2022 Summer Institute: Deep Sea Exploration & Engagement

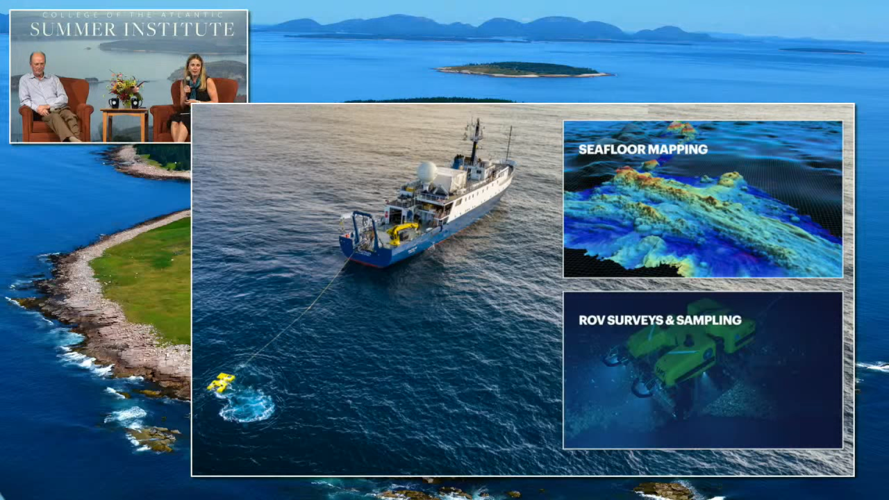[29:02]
So our kind of bread and butter with our ship is conducting seafloor mapping expeditions, and then we also have robotic vehicles that are uncrewed, that are called remotely operated vehicles. So you can see that vehicle in the water tethered to the ship in this image.